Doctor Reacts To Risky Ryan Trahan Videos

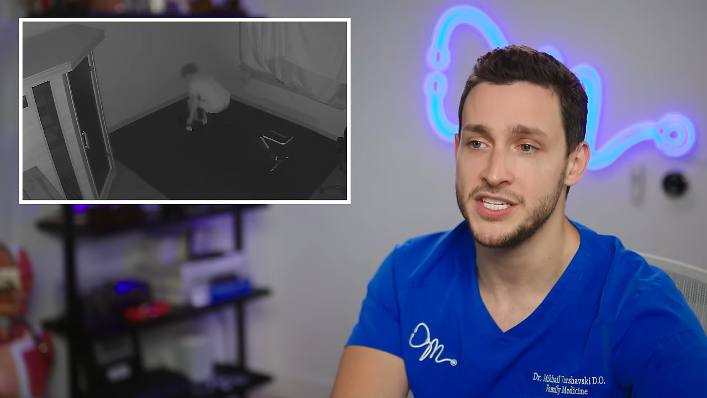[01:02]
See, I wouldn't do this with weights. I would just do the, like, body weight exercises. Push-ups, crunches, squats, lunges, that sort of thing.
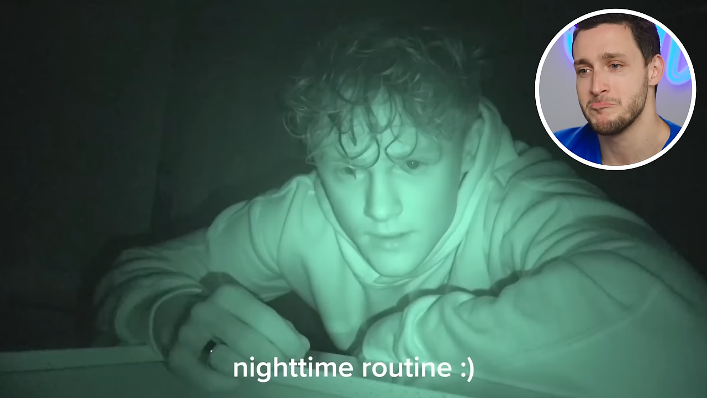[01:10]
Nighttime routine. Hailey actually got me a bunch of new skincare, so I look forward to my nighttime routine.
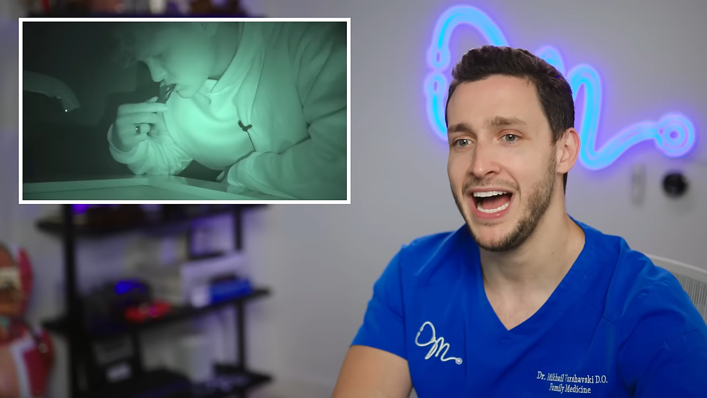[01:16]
How did he know that was his toothpaste?
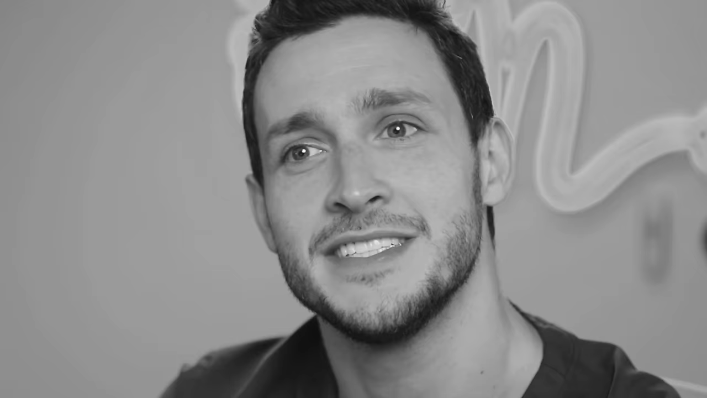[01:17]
Something about that is fishy. If you have a nighttime bag with a bunch of creams and stuff, how'd you know that was toothpaste, hmm?
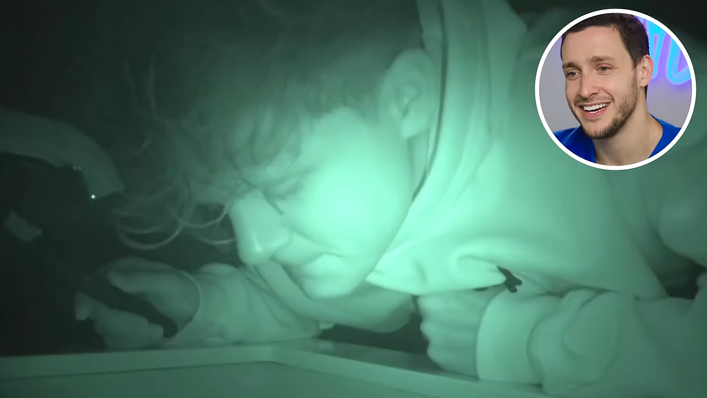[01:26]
Oh. That's facial cleanser. How did he know that that was facial cleanser?
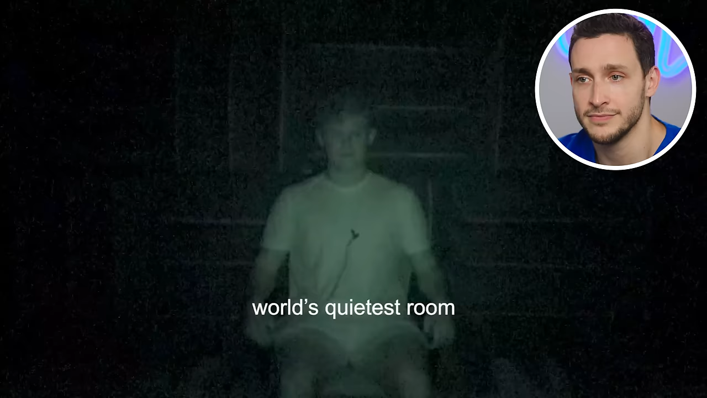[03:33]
It's negative nine decibels. How do they pull out decibels?